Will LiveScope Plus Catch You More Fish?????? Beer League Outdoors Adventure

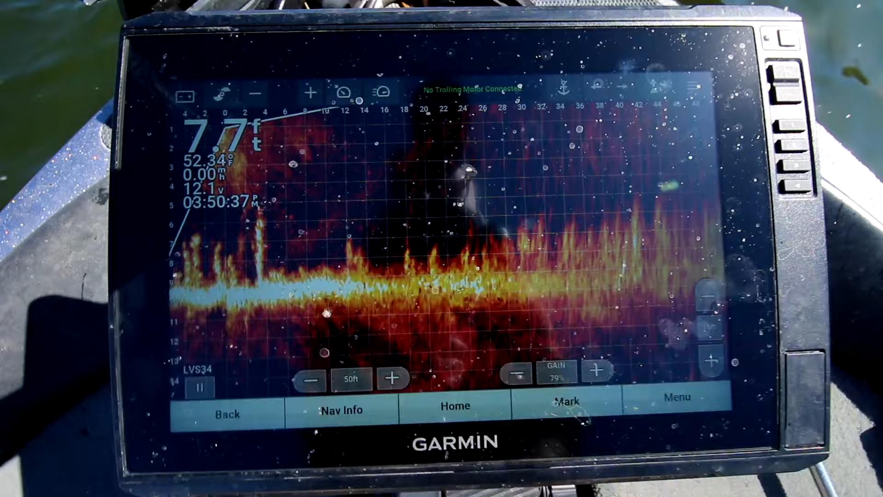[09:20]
can see on the screen I've just been going back and forth I watched that last fish just absolutely
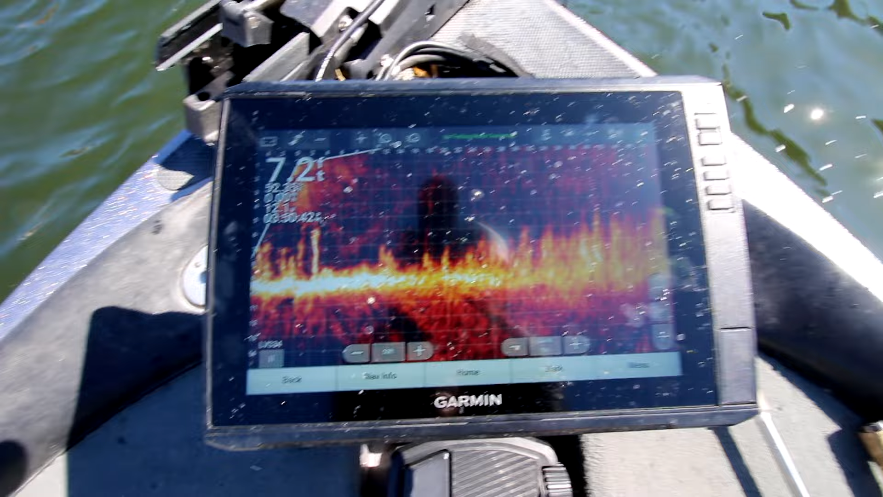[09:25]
Come out of that weed But there's one right there Sitting there
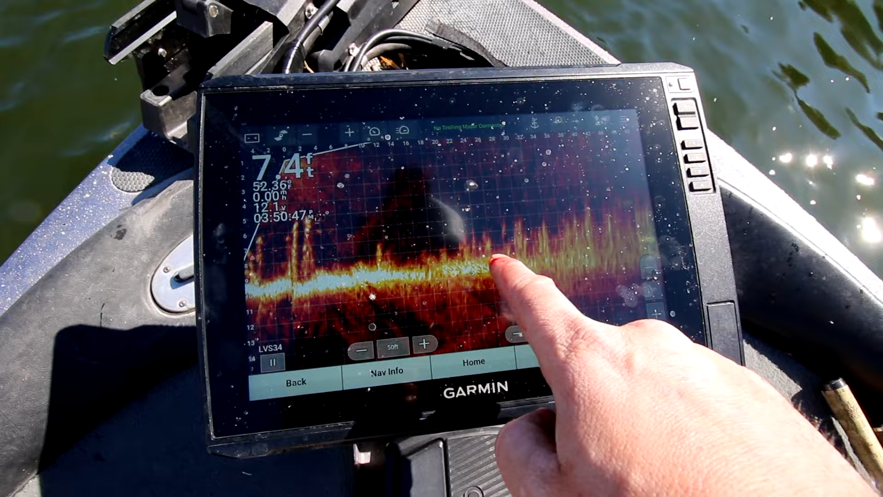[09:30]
There is bass in there Just watching the screen Even if I can't like get them